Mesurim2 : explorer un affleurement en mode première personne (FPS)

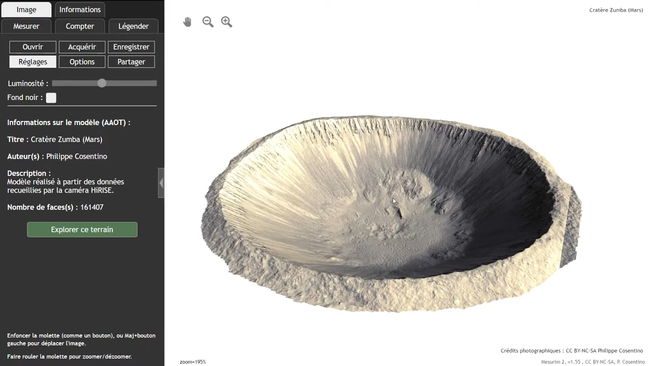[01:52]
Là on a un objet, ça pourrait être un cendrier, même quand on fait une mesure, parce que sur Mesurime 2, bien sûr on peut mesurer le diamètre du cratère, donc je clique sur Mesurer, je double-clique ici, je double-clique là, et je vois que le cratère fait 2 km. Bon, 2 km, pour les élèves, ils me disent, alors je leur ai demandé, alors c'est grand, c'est petit, ils m'ont dit, oh c'est moyen, 2 km, c'est pas si grand, c'est un petit objet, voilà.
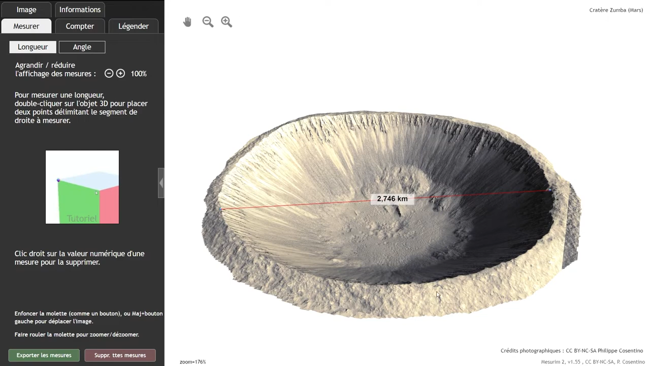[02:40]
mais elle ne sera pas valable pour l'arrière-plan, puisque à cause de la perspective, ici, je suis bien plus près que sur l'arrière du cratère, et si je mets une réglette ici, avec par exemple 1 km, on va croire que derrière ça fait 1 km, alors que ça fait beaucoup plus.
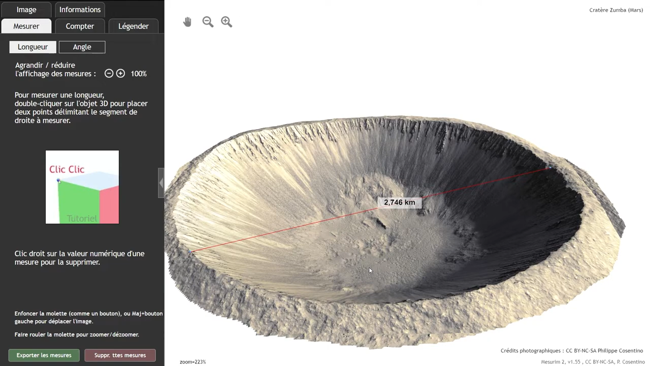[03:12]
comme s'il était en train de se promener dedans. Et pour arriver à ce résultat, il suffit d'appuyer sur l'onglet images,
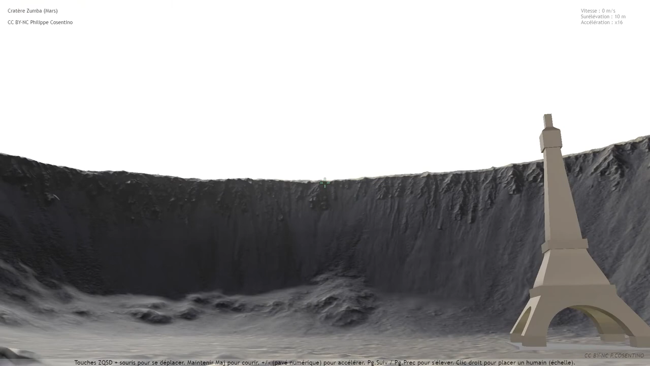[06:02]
Donc là, on se rend bien compte, vous voyez, de l'immensité, de ce cratère Zumba.
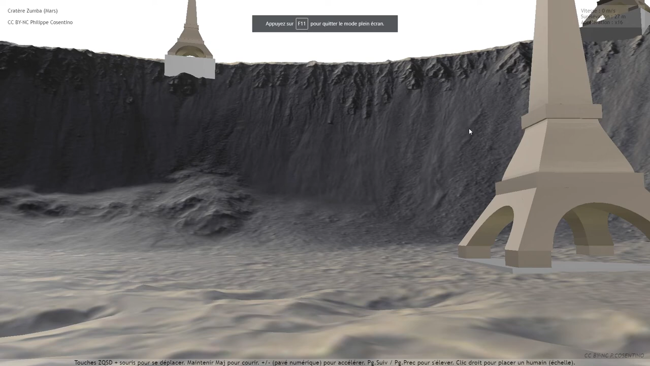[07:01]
Alors je n'ai pas dit que, l'autre approche est sans intérêt, là, quand on a la turntable, la table tournante, et qu'on peut travailler sur le modèle, on peut faire bien des choses, qui seraient impossibles, sur le mode FPS.
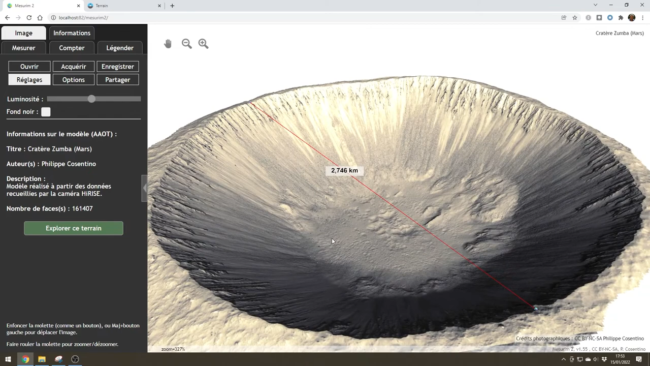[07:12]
Je peux par exemple, légender. Voilà, comme ça. Vous voyez, je peux mettre une légende.
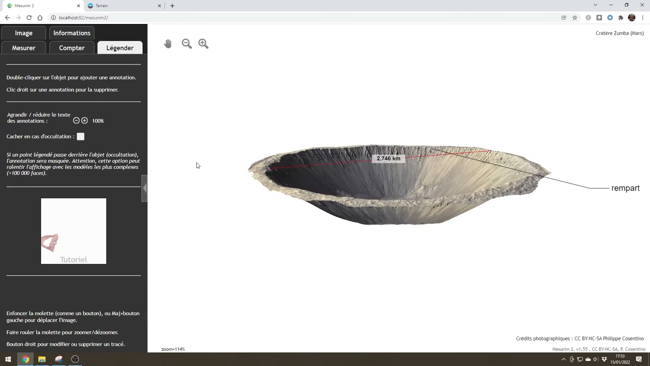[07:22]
Je peux faire des mesures d'angle. et tout ça, bien sûr, serait impossible, dans le mode FPS.